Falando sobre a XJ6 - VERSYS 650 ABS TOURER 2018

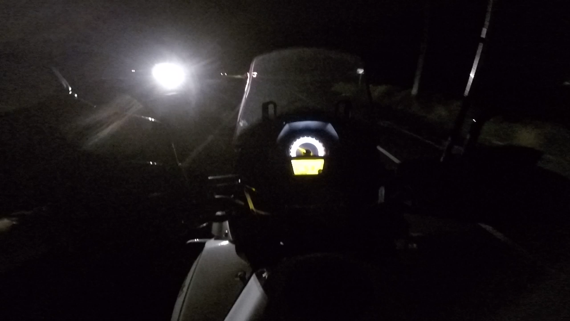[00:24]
Ah, choveu por aqui, ó. Acho que foi uma chuvinha passageira.
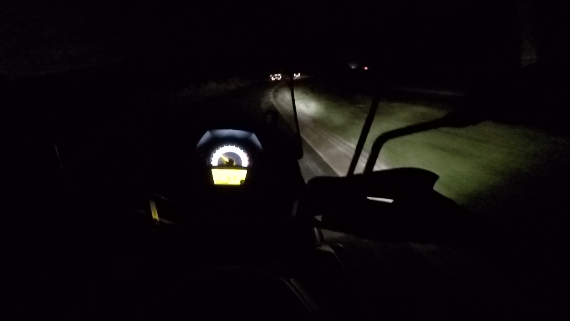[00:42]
Não vou ligar o farol auxiliar aqui para não ofuscar os colegas. Bem que tem alguns que merecem, né? Acho que aqui não choveu não. Adiantar o serviço que essa turma aqui. Sei não.
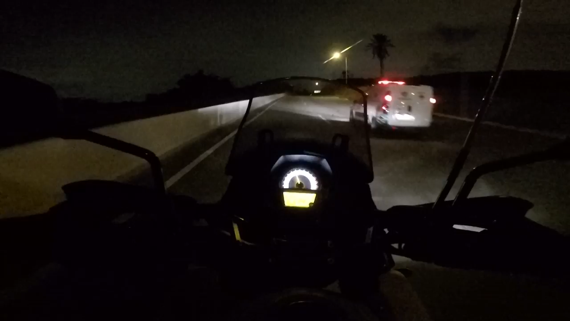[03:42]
Eu acho que eu vou levar chuva. Ui, papai. A nuvem brava ali. Qual a moto 4 cilindros que substituiria bem a XJ6?